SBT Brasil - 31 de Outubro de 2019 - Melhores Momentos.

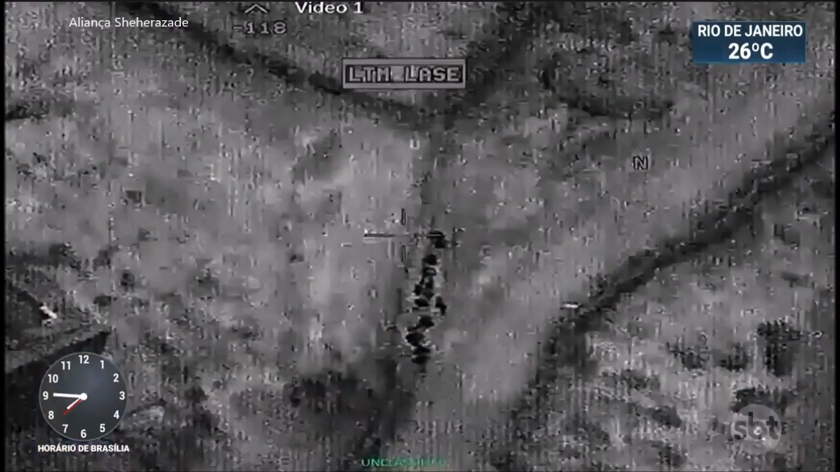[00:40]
Governo americano divulga imagens da operação em que o líder do Estado Islâmico foi morto.